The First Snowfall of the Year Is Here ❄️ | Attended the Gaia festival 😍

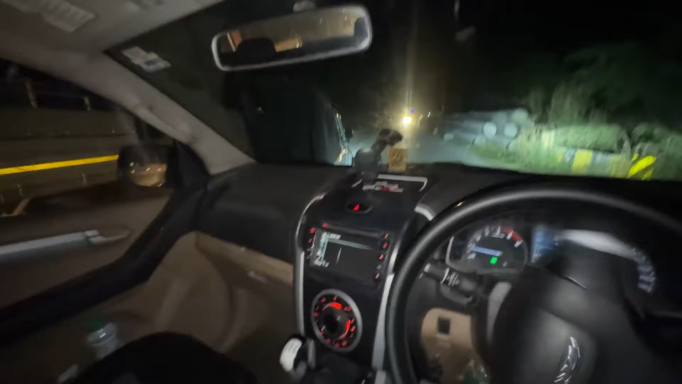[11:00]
यार यार बीच हाईवे में रुक के ना लड़ रहे हैं लोग, तब से हॉर्न मार रहा हूँ डिपर मार रहा हूँ, बेवकूफ कहेंगे जिप्सी और एपिक वाले की लड़ाई हुई है, क्या बेवकूफ लोग है, साइड में तो लगाओ गाड़ी बोलना यार।
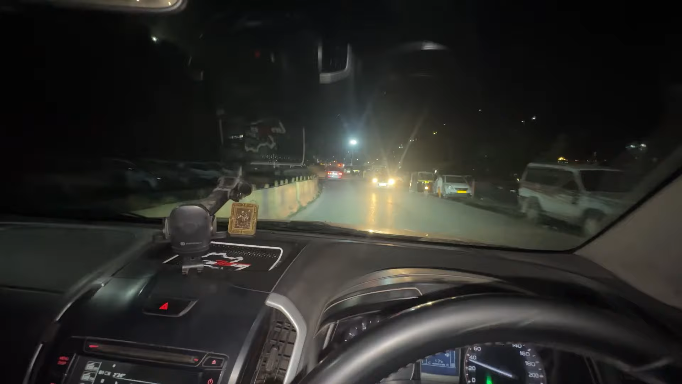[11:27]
मार्केट में इन्होंने रास्ता ही बंद कर दिया उस साइड वाला जो ऊपर को रामबाग चौक को जाता था, पता नहीं क्यों काम गुम चला होगा शायद से।